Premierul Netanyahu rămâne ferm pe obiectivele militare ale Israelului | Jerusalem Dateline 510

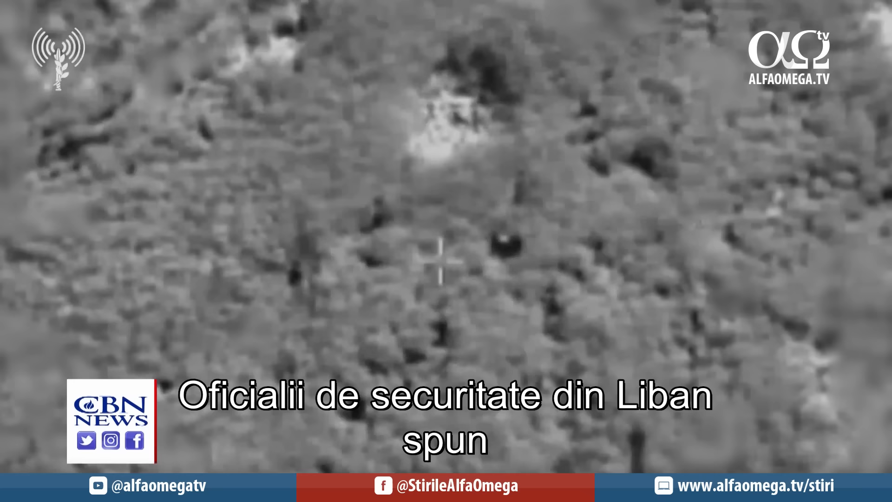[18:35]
And a Lebanese security official says an
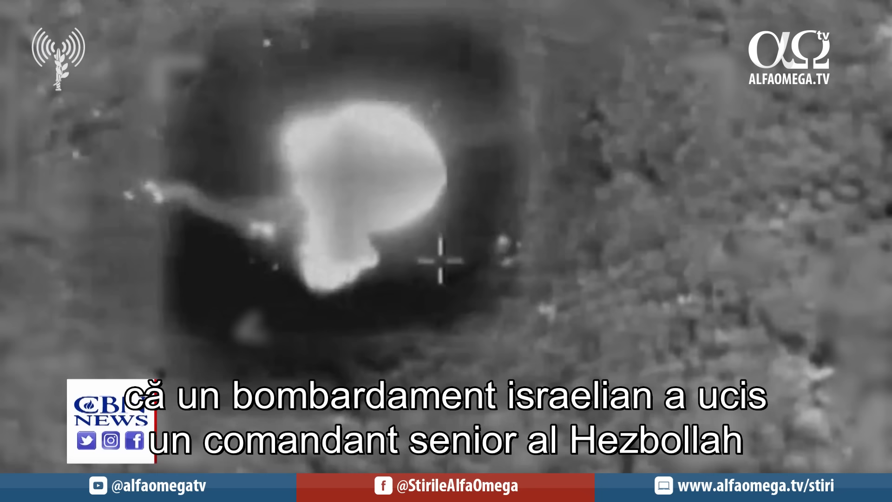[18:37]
Israeli airstrike has killed a senior Hezbollah commander in southern Lebanon as the fighting near the border heats up.